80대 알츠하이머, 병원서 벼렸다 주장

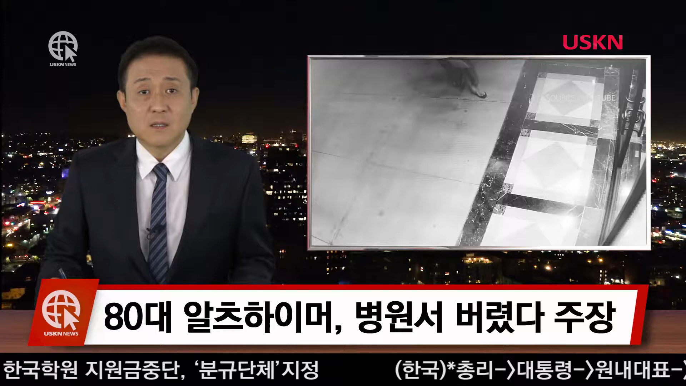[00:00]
고령의 나이, 알츠할머니는 어찌 보면 피할 수 없는 병일지도 모릅니다. 그런데 80대 알츠할머니를 앓고 있는 한 할머니를 한 병원에서 방치해 논란이 되고 있습니다. 관련 소식 정리해드립니다.
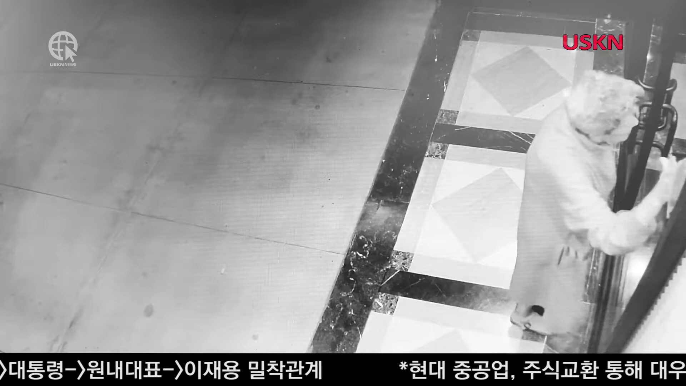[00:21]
홀로 남겨져 있었다며 병원 측에 항의했는데요. 84살의 사비나 제르비씨, 목욕가운과 슬리퍼만을 입은 채 이스트 8번가에 있는 한 요양시설
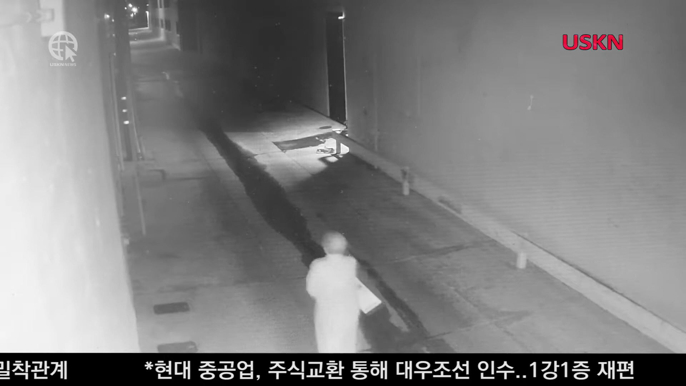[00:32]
리젠스 팜스문을 미친듯이 쾅쾅 두드리고 있는 모습을 담긴 감시 카메라 영상이 공개됐습니다. 이 장면을 보시다시피 그녀는 문을 두드리기 위해 돌아오기 전 건물 정문과 뒤에 있는 어두운 골목을 적어도 약 25분가량 배하는 장면도 찍혔습니다. 이와 관련해 여성의 딸인 코르타자 제르비씨가 전화길 치매에 걸렸던 84세의 어머니가 지난 12일 토요일 자살을 시도하며 대학병원으로 데려가 심리적인 진단을 받게 됐었다고 하는데요.